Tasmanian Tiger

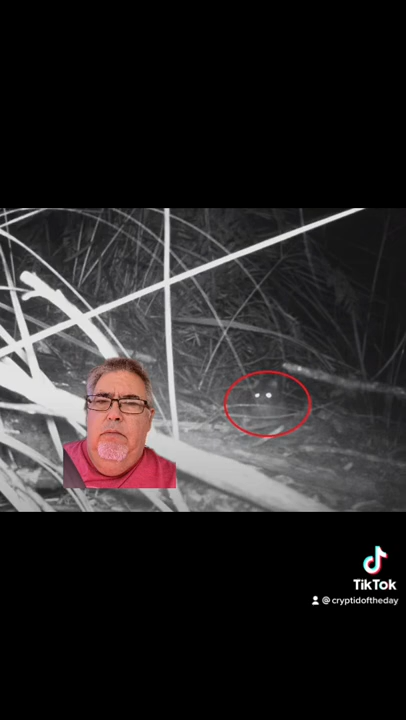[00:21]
They even got a baby Tasmanian tiger. Most of the scientific community doesn't believe they have a back, though.